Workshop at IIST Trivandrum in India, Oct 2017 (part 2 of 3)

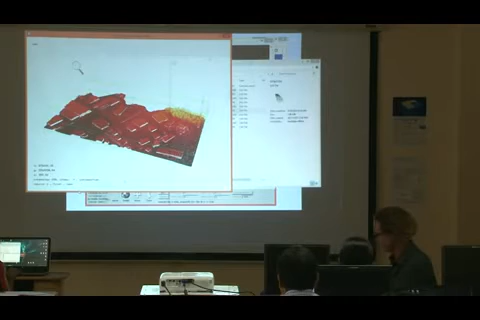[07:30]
And now I show you, just so you get an idea, I don't always use the GUI.
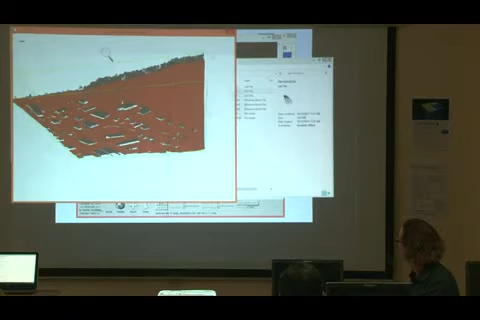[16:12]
Ah, okay, that makes more sense. That looks nicer.
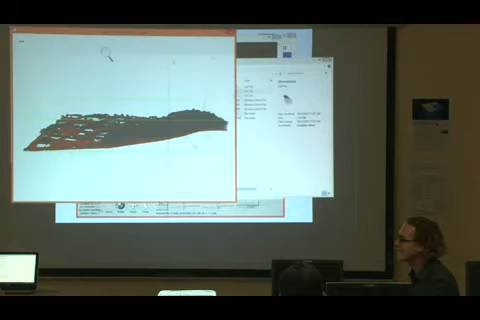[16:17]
And then I run last classify to classify building and trees.
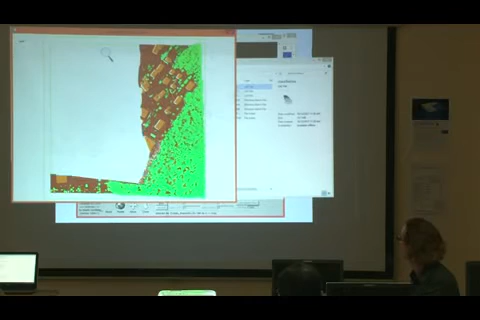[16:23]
And I just did that just now, totally automatic. You know, I didn't do any manual.
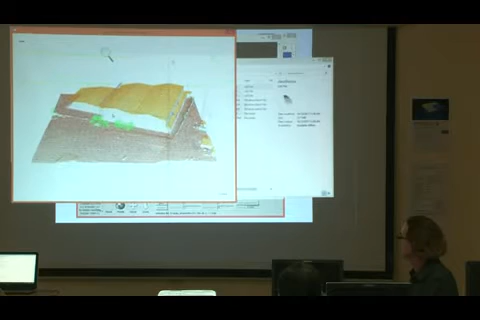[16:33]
And now I just classified it like that using last rules. And it's not perfect.
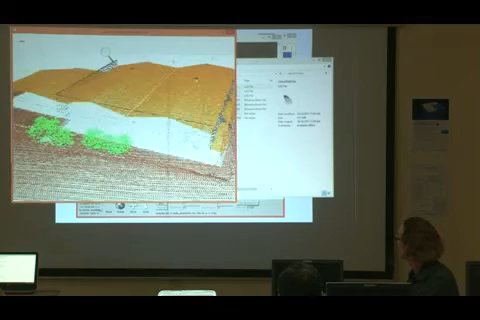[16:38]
There will be mistakes, but it's pretty good. Those are trees, those are buildings.
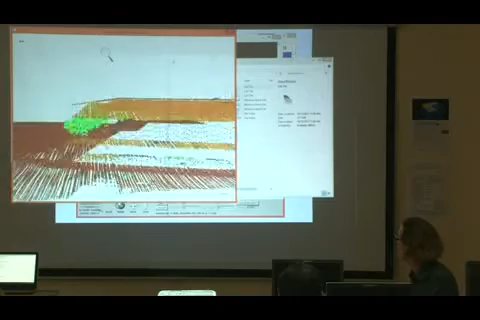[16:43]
But if you walk around, you will eventually find some errors.
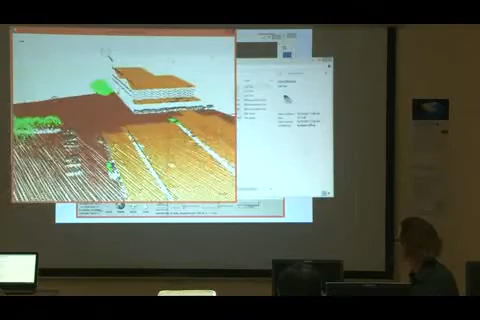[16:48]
For example, here.
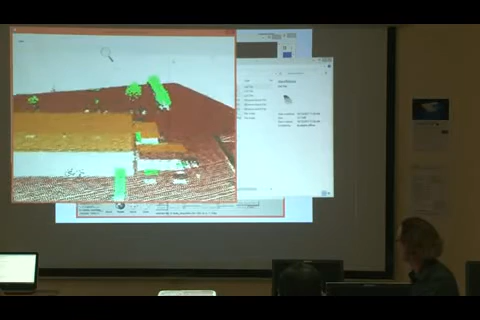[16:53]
I believe this is a warehouse, and there's a truck next to the warehouse unloading or loading goods. And it was classified as vegetation.
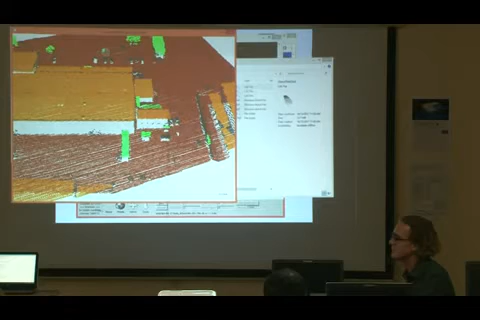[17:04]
Well, those errors happen. And anybody who claims his classification software is error-free is most likely lying,
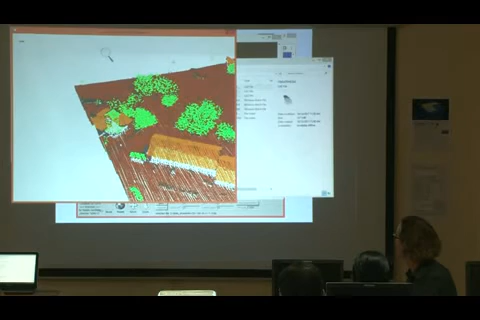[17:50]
It's very tall, it's in France. I don't know what kind of...
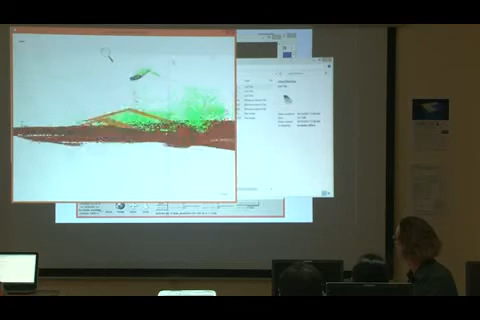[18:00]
Yeah, maybe a clock tower or something. But triangulated, maybe I get a better idea. Yeah, but you see? Church. I don't know what it is, but the laser was able to look under it.
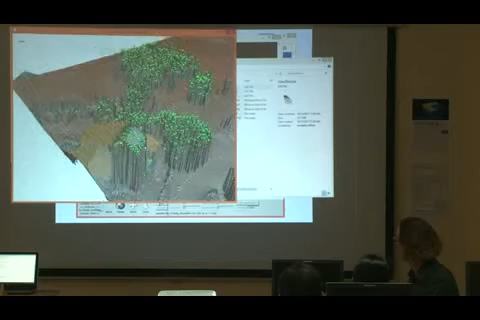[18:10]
And then create all these.
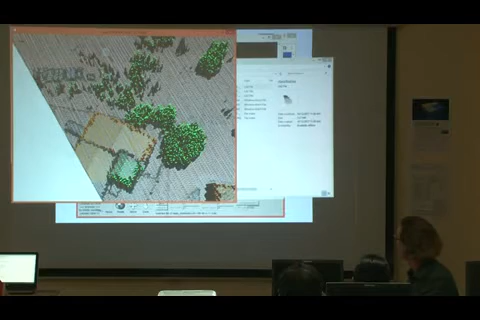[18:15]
Well, it didn't look enough like a building to my algorithm, so it decided it's not a building.
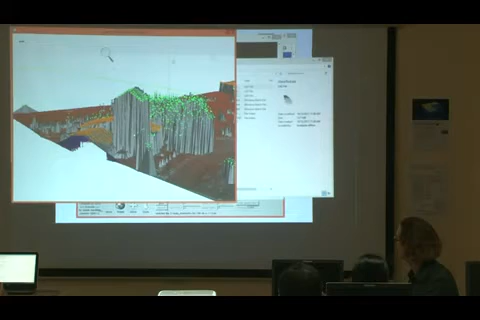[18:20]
But overall, if I look at the scene,
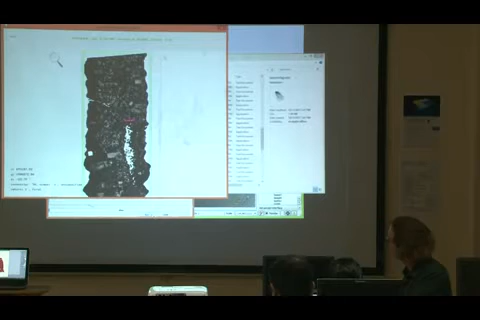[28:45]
Sometimes you don't see it's missing. You can change the background color to blue.
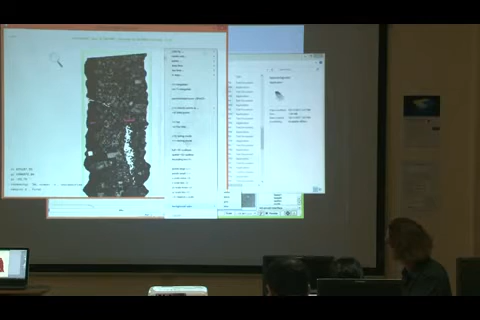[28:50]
Then you see it's missing. And actually the blue is a good color to choose. It's missing because there's a river here. And we learned earlier today that for river scanning, actually to get to the ground of the river, you need a different laser. This is a because the normal infrared,
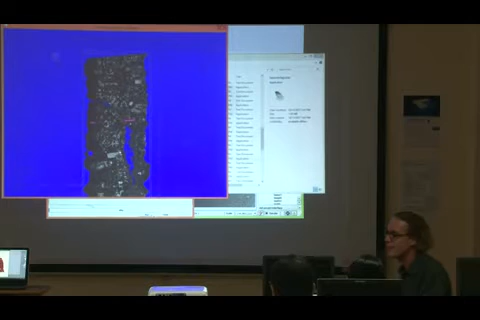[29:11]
near-infrared laser gets absorbed by water, and then you basically have a hole. So often when you fly over something that is in water area, you just get no return.
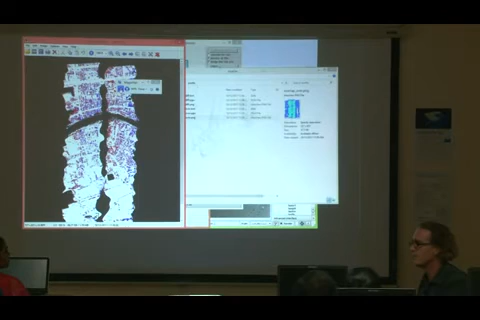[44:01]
Making sure the flight lines are matching each other.